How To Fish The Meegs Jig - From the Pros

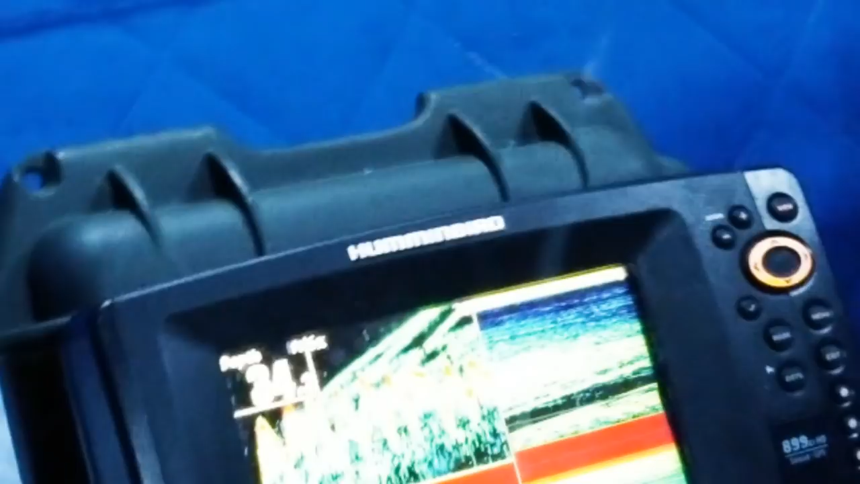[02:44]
All of a sudden, whitefish shows up. Okay. Goby's like, oh crap, down to bottom.
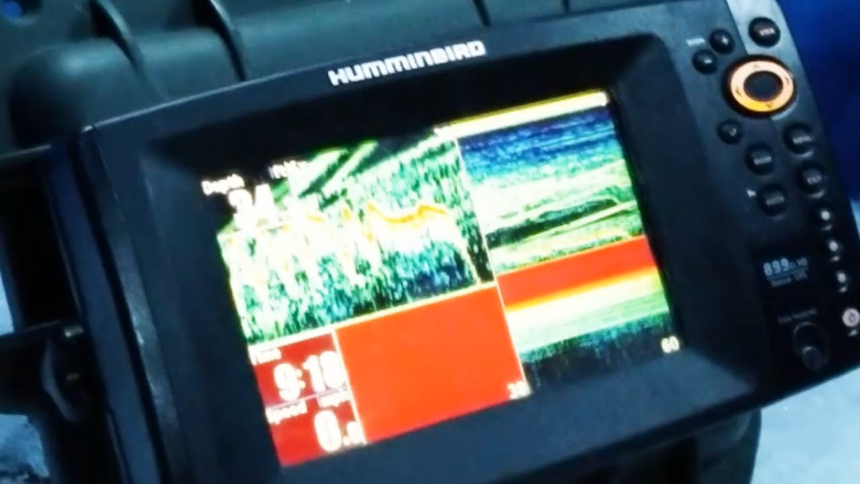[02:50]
He's going to try and burrow himself into the mud. Okay. So that's what we're doing.
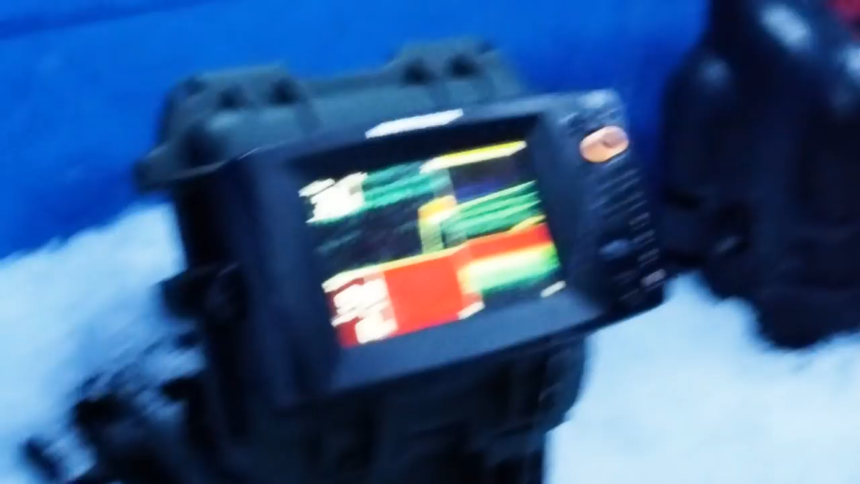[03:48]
And then oftentimes that'll kind of pique their interest again. They'll come back up and then boom, you're right back down to bottom doing it again.
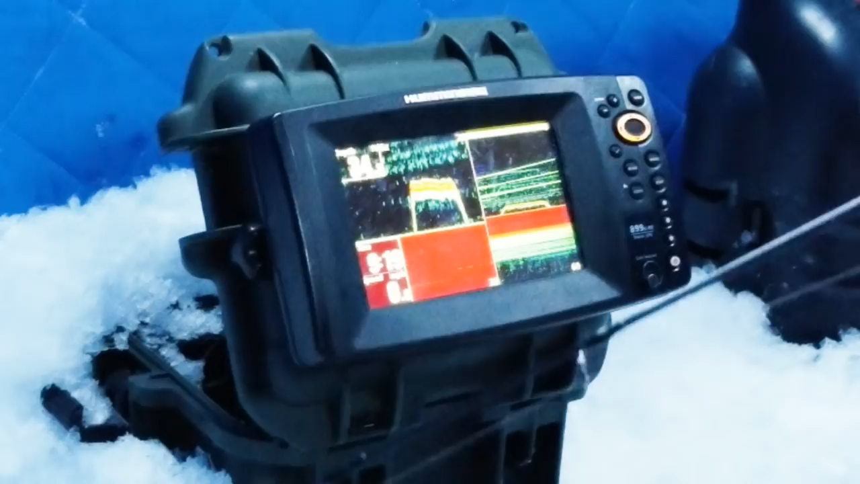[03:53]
Now, when you say disappears, as in screws off? Yeah. Okay. Yeah, when it disappears on the screen. Gotcha. That's something, again, I can kind of walk you through as we go. Okay.